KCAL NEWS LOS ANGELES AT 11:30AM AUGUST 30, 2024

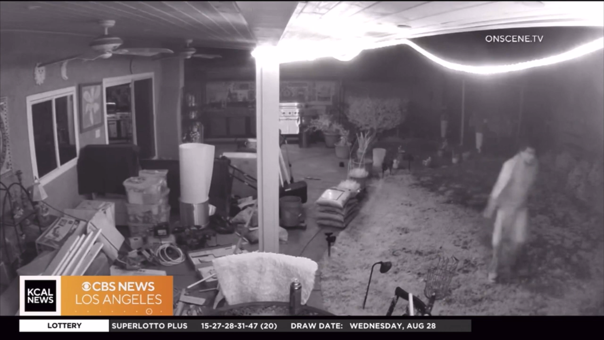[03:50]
And at least one other neighbor told us the suspect hopped into her backyard. You're actually looking at the footage her security cameras captured at around 4 o'clock in the morning. You can see him in her backyard, then go to the front of her home, trying to get in through the front door.
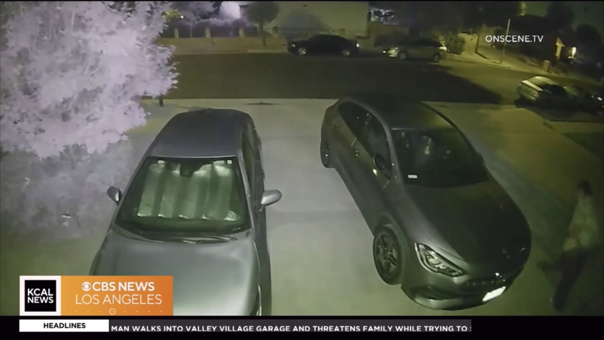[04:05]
When he was unsuccessful, he, of course, eventually ended up at the home where he broke in, was stabbed, later arrested and taken to the hospital in stable condition.